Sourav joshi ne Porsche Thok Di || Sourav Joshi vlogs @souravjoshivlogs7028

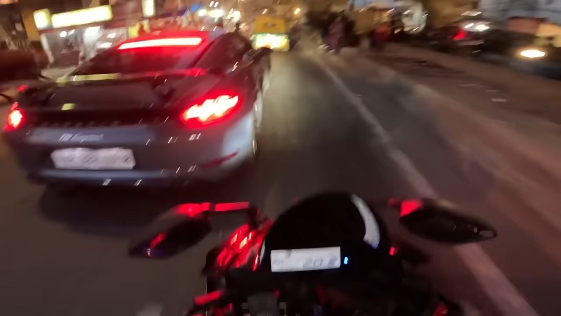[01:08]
तो वही है भाई देखो यूट्यूब के पैसे से भाई देखो कितनी महंगी गाड़ी ली है बंदे ने पांच करोड रुपे की भाई पोर्शे जा रही है पांच करोड रुपे की यार अभी आपको दिखाता हूँ आगे चलके
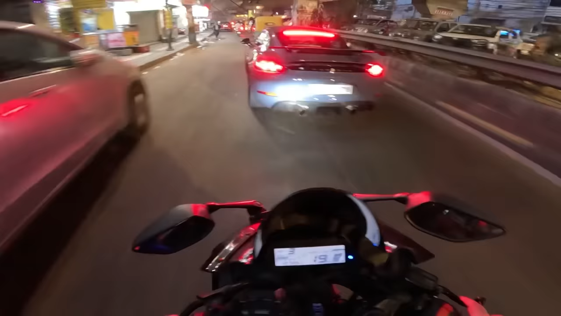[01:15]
और सोरव जोशी खुदी चला रहा है यार गाड़ी देख रहे हो साइड से देखो यार अकेले है भाई साथ में कोई नहीं
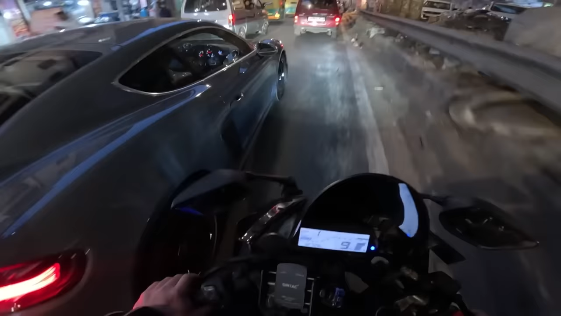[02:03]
गाड़ी है यार और देखो भाई कितनी चोटी है यार बाकी की गाड़ी देखो कितनी बड़ी लग
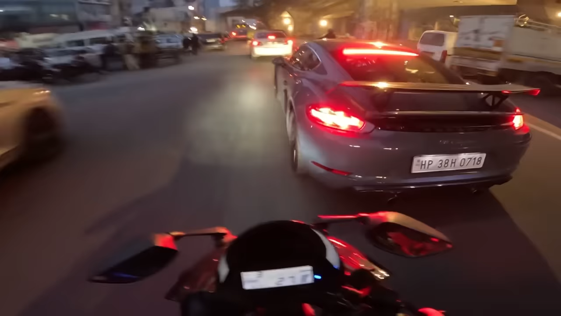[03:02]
हो जाओ गे भाई ये देखो भाई साइड से कुछ ऐसी गाड़ी है वो देखो अंदर बैठा हूँ है सोरफ जोशी देख रहे हो क्या लग रही थी भाई गाड़ी एक � पीस